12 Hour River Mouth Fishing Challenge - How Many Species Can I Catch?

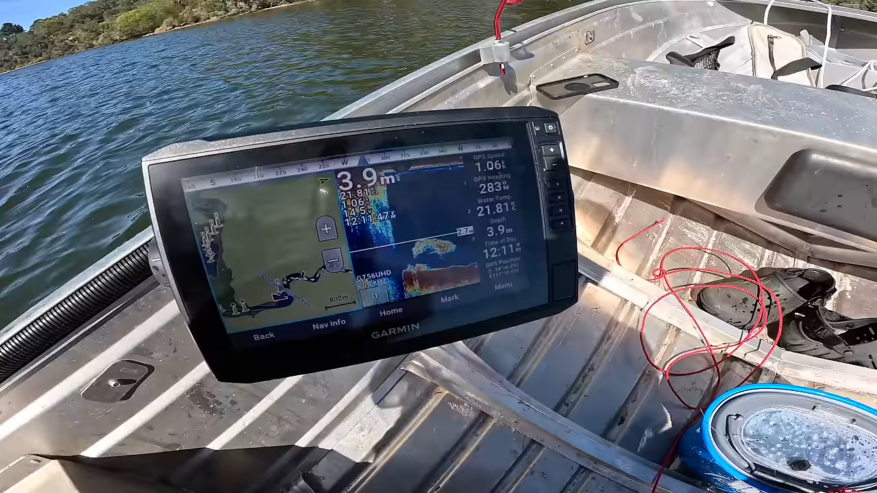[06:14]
On screen: depth 3.9 m
I was gonna say, man, it says it's 7 meters here.
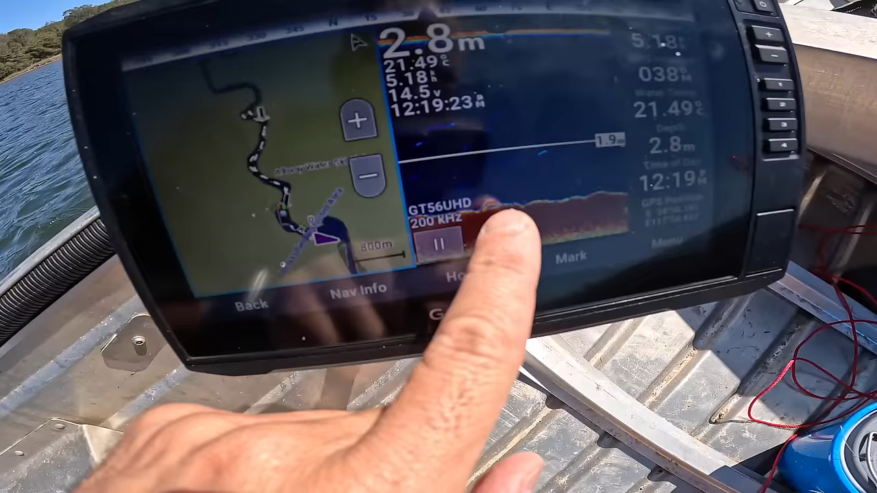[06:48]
On screen: depth 2.8 m, water 21.49°C
Now mulloway, I don't know if they sit in deep holes. Another mark, look.
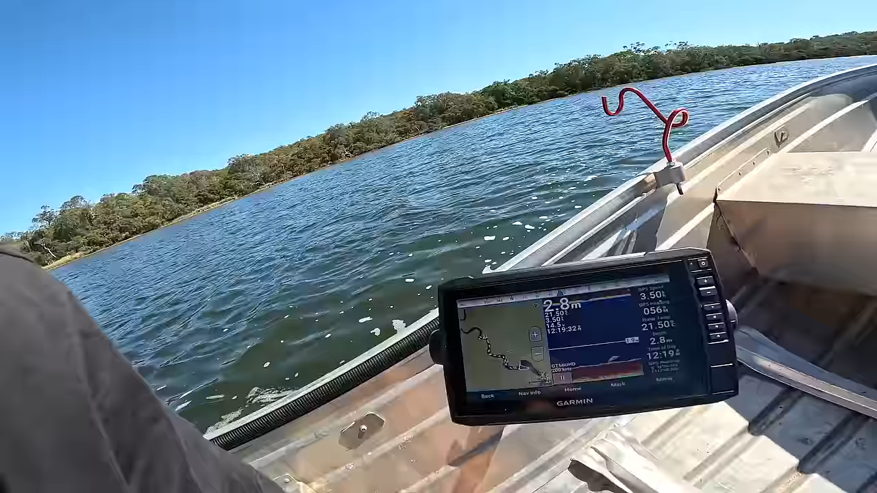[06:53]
I don't know if they're fish marks.